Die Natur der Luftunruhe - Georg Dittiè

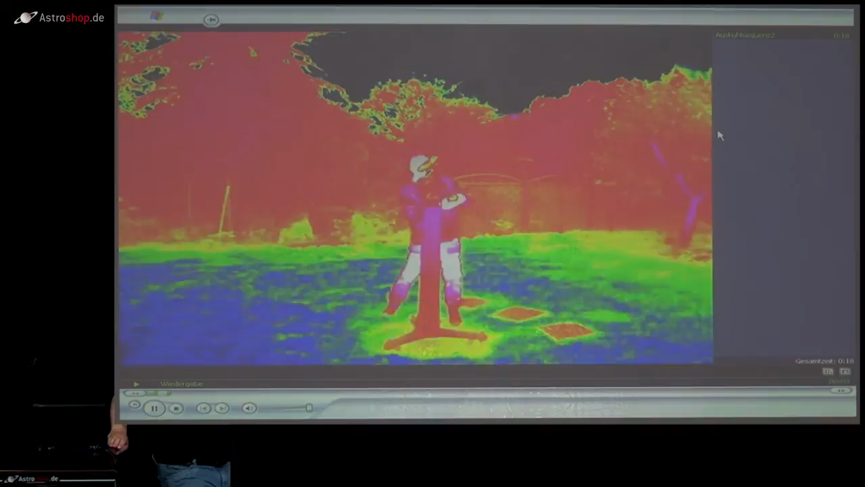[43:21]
Bitte. Also die Kamera ist eine sehr hochwertige Kamera. Es handelt sich hier um eine Vario Cam HR von Jenoptik. Die hat laut Herstellerspezifikation 30 Millikelvin Auflösung. Aber ich habe es selber gemessen, es ist etwas besser. Und sie ist amtlich kalibriert.
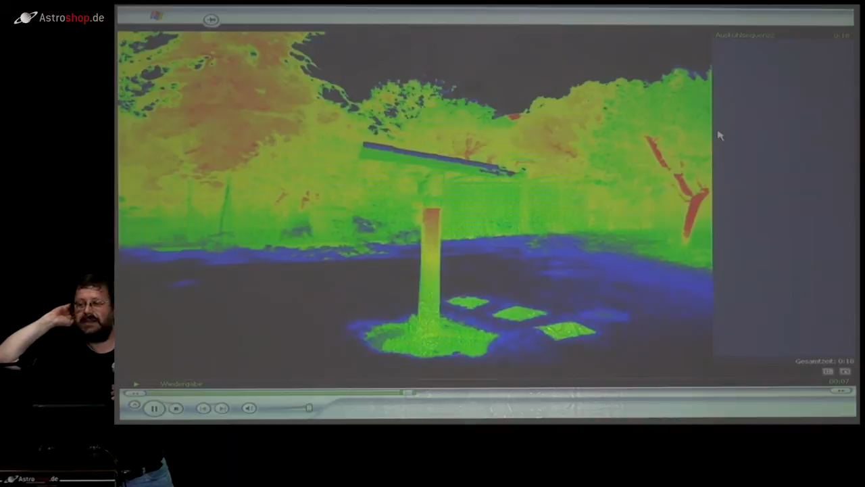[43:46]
Wahrscheinlich nein. Ich weiß es allerdings nicht, weil ich noch nie das Glück hatte, mal einen Carbon-Turbus zu thermografieren. Ich habe mir schon allen Ernstes überlegt,
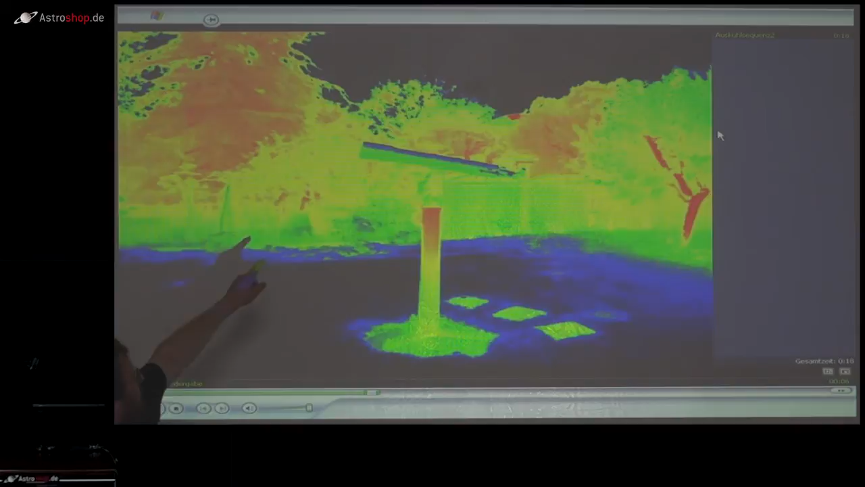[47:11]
Genau. Schauen Sie mal, dieser kleine Tubus, der so ruhig dasteht, der hat zwar jetzt thermische Spannung,
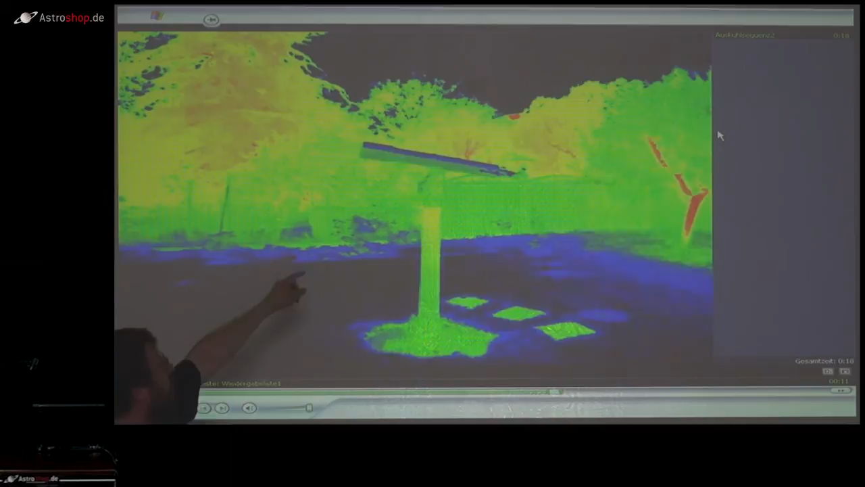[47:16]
aber gucken Sie sich doch mal die Umgebung einfach an, wie die am Flackern und Flimmern ist. Ich würde sagen, der erste Kilometer vom Fernrohr bis, sagen wir mal, in die untere Troposphäre, bis wir aus der sogenannten, was die Klimatologen sagen, planetaren Randschicht raus sind, das ist der gefährlichste, seeing-anfälligste. Und von diesem letzten Kilometer Strahlengang,
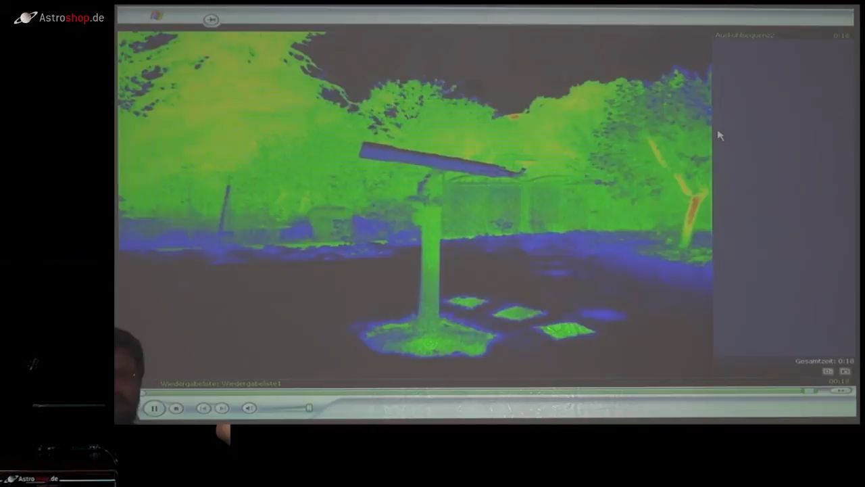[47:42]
da sind die letzten 2 Meter, also 0,2% unser eigentliches Instrument. Was sollen die denn noch bewirken? Mit Verlaub gesagt. Deswegen finde ich es auch sehr wertvoll, dass der Deutsche Wetterdienst mir einfach auch gesagt hat, pass mal auf, Gerch, für dich ist das interessant, was sich so in den ersten 100 Metern unserer Erdatmosphäre abspielt.
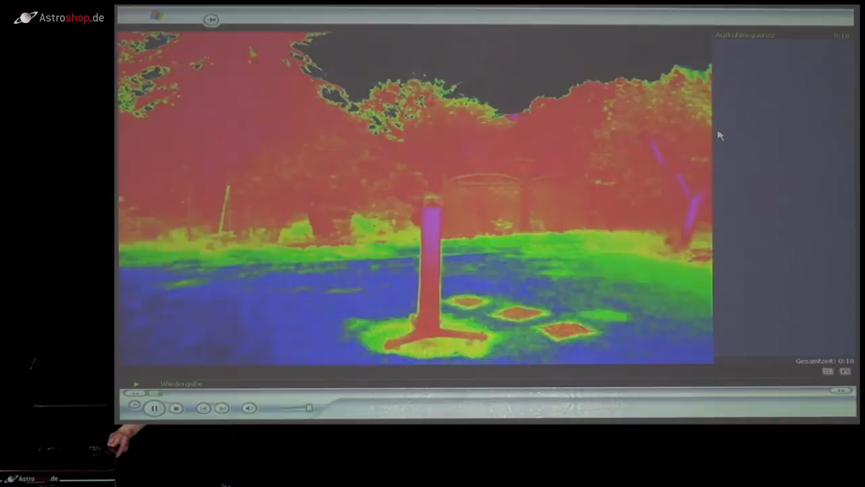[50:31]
Die Frage kann ich Ihnen im Moment noch nicht ganz beantworten. So ganz aus dem dicken Bauch raus würde ich den freiliegenden Wiesenstandort benutzen. Allerdings muss ich sagen, ich habe auch gerade erst damit angefangen, meine Kamera überhaupt erstmal aufzubauen, da ich nicht, die Kamera hat einen Nachteil. Sie ist für Normalsterbliche unbezahlbar teuer, es sei denn, sie verdienen damit ihren Lebensunterhalt. Das ist was anderes. Aber sie geben mit Sicherheit nicht 35.000 Euro für eine hochspezialisierte Kamera aus, nur so zum Spaß. Ne? Das machen sie nicht. So, ich verdiene damit meinen Lebensunterhalt. Die läuft bei mir täglich.
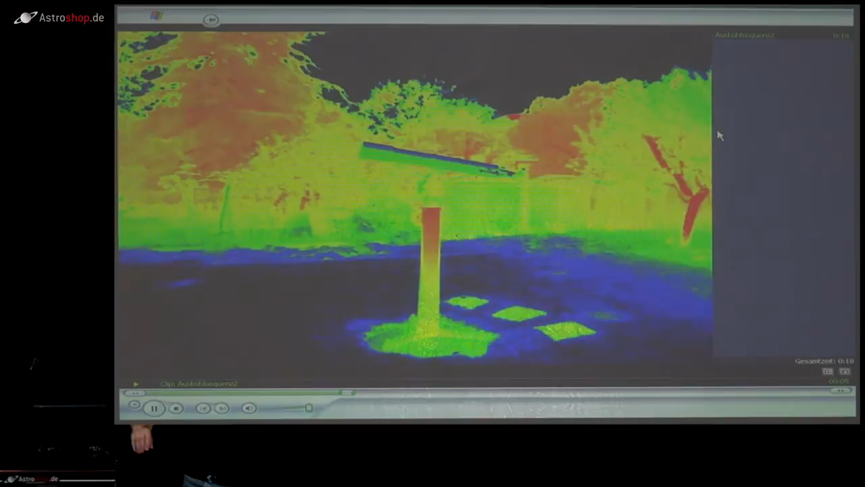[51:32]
Ich baue das auf ein Stativ, natürlich so, dass sie also nicht verdunstet. Kameras haben einen hohen Dampfdruck und nehmen dann auf und gucken dann nach, was nach 24 Stunden dabei rausgekommen ist oder nach entsprechend 30, 40 Minuten. Ne? Nur das dauert noch. Aber nach den ersten Erfahrungen, die ich gemacht habe, ist die platte Wiese, die jetzt nicht so die speichert hier, wenn man die Wahl hat natürlich.
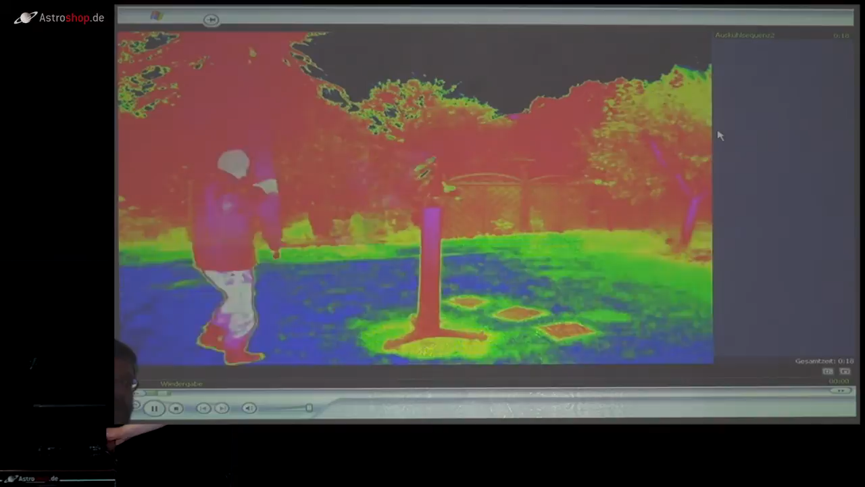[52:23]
Das sind so die ersten Versuche. Ja. Ja. Ja, das ist schlicht und einfach Beton. Gehwegplatten und Beton. Das Fernrohr ist eine Gusssäule,
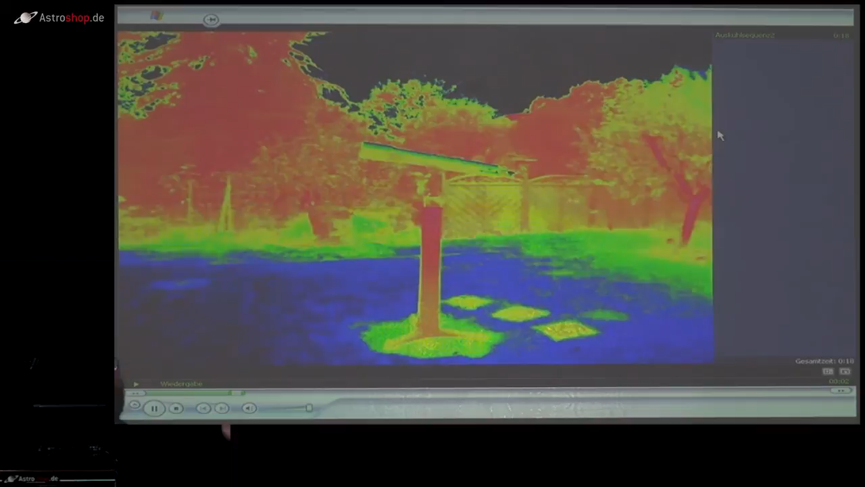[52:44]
die auf einem ungefähr 10 bis 12 cm starken Betonplatte steht.